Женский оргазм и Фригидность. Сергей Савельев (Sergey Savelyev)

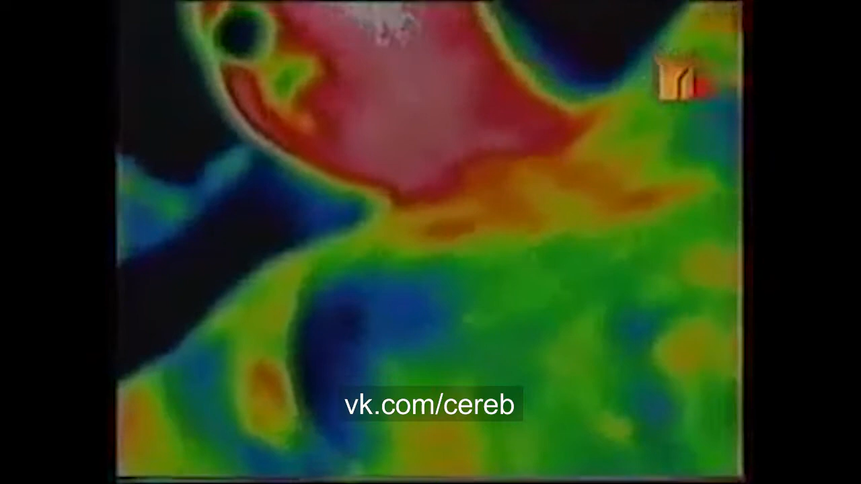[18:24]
Сейчас камера дойдет до этого момента.
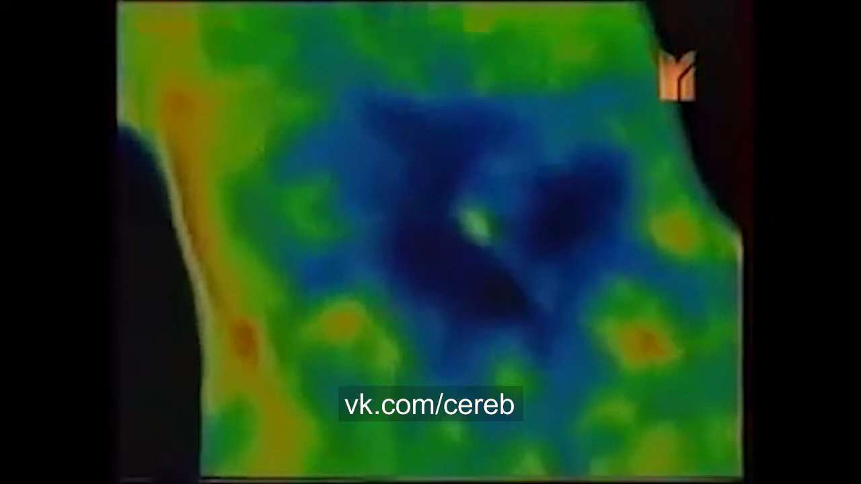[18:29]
Половые губы распухают от притока крови в результате возбуждения.
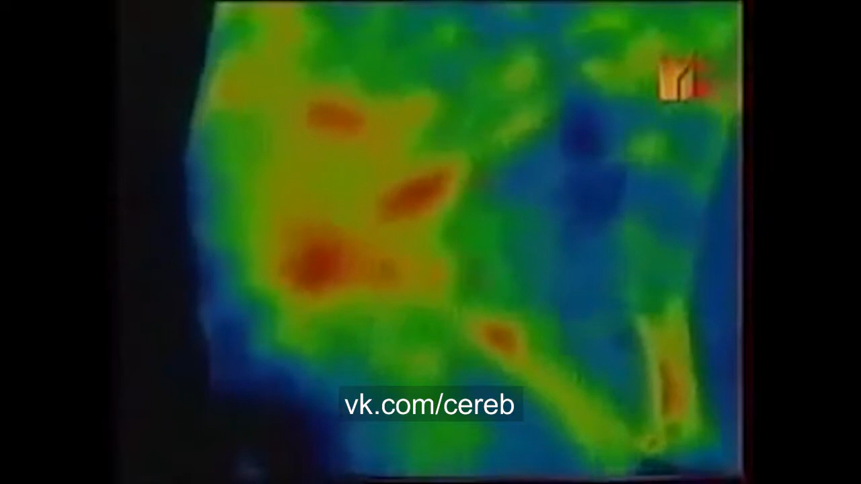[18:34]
Всем известно, кто находится в... Вот показывает этот момент.
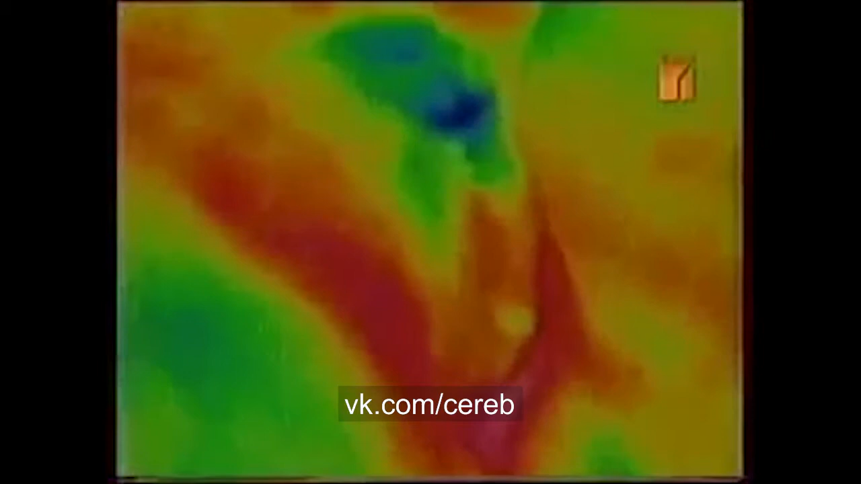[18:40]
Видите, насколько сильно разогрев идет. Это еще до контакта с мужчиной. Увеличивается в размере грудь.